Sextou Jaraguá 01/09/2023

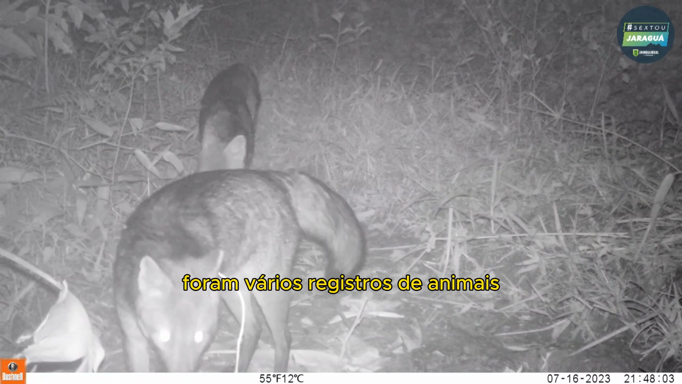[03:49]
Foram vários registros de animais, alguns até ameaçados de extinção. As câmeras também registraram a presença de caçadores, infelizmente.